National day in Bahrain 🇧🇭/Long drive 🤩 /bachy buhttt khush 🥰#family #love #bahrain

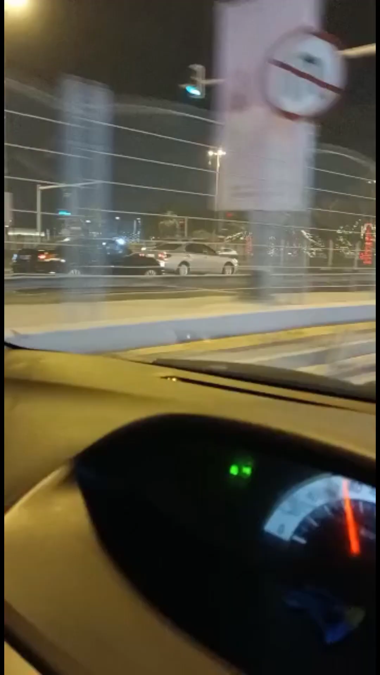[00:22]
लॉन्ग ड्राइव पे निकल रहे हैं और ये सारा बहरीन हम आपको दिखा रहे हैं माशाल्लाह, कितना जबरदस्त.
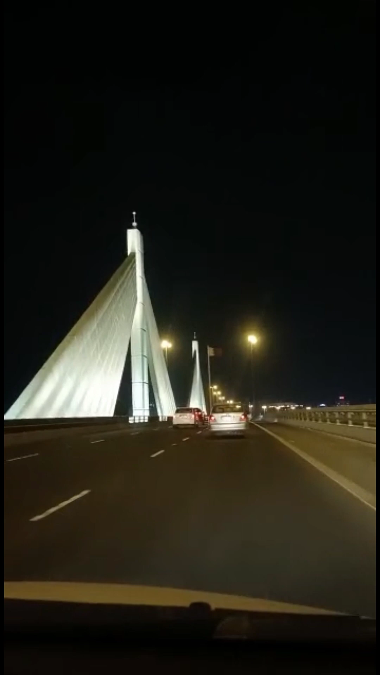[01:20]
और आज हम लंबी रूट पे निकले हैं, हमने कहा वीडियो आप लोग के साथ शेयर करते हैं सारी बना के. और ये देखिए सारी आपको रेड व्हाइट ही लाइटें नजर आएंगी यहाँ पे ना.
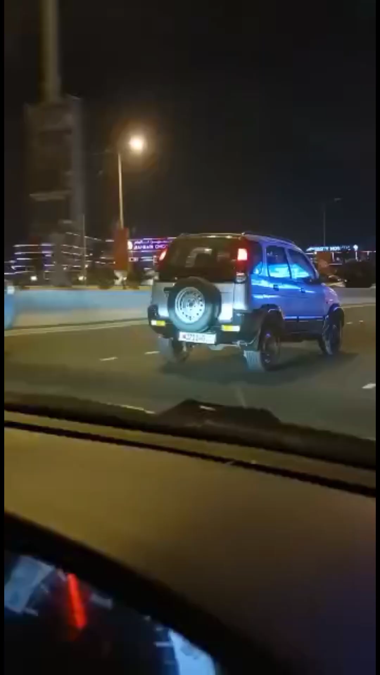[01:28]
और ये देखिए सारी रेड व्हाइट कलर की लाइटें, क्योंकि नेशनल डे है इनका तो इसलिए रेड व्हाइट ही इन्होंने सारी डेकोरेशन की.
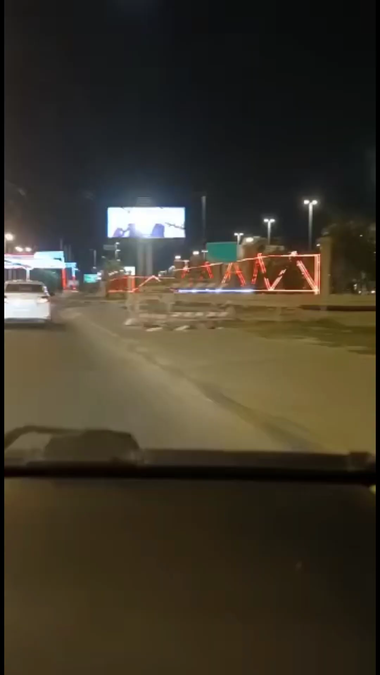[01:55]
और ये देखिए ये एयरपोर्ट के रास्ते हम जा रहे हैं. ये देखिए दैट इज अमेजिंग, इट सेज हैप्पी नेशनल डे.
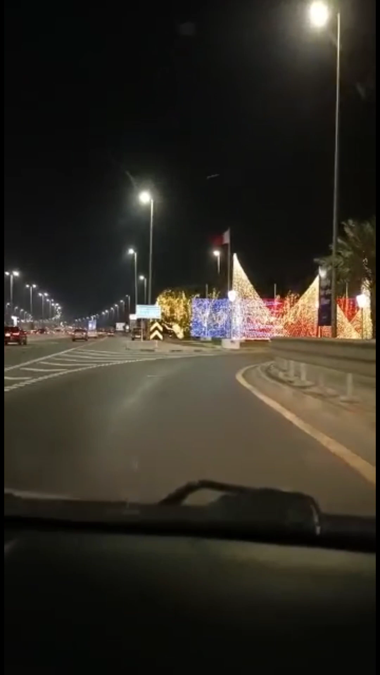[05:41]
आज हम इस तरफ जाएंगे, ये देखिए माशाल्लाह जबरदस्त। ओ वाओ, वैसा ऐसे लग रहा है जैसे कि कोई वो प्रिंस का इलाका नहीं होता वैसा है, कितना खूबसूरत माशाल्लाह से,